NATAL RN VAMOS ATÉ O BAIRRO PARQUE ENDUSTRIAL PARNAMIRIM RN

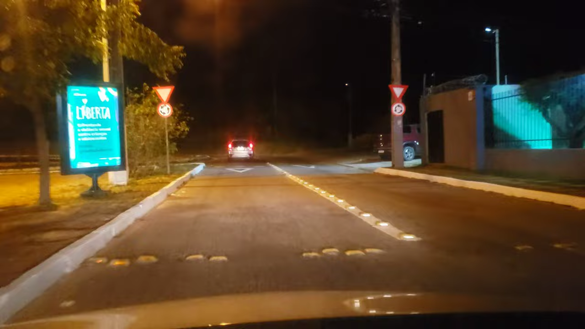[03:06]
Entra na mão, não olha quem vem.
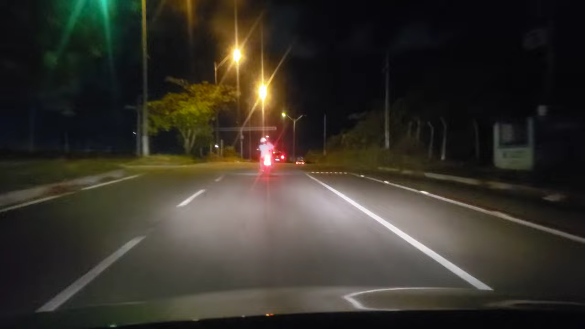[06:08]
Carro da Coserne aí, fazendo a manutenção. É o que, amor? Esse menino vai com medo, porque ele tá só olhando pra trás. Ou ele vai com medo de cair aí da garupa do cidadão. Não pode não, pra andar na garupa tem que ter 10 anos. Acho que essa criança aí não tem 10 anos.
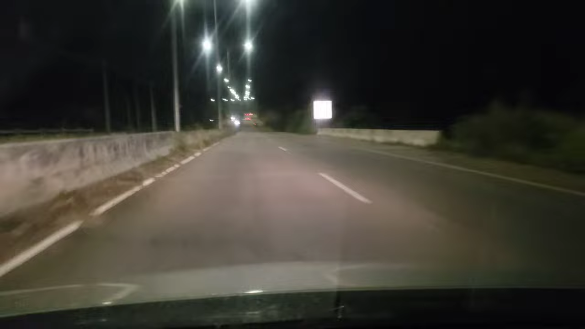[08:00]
Um radarzinho aqui de 70 quilômetros. Não prestar atenção, chega a surpresa. Olha aí o atleta, uma hora dessa aqui sozinho, ó. É coragem, viu?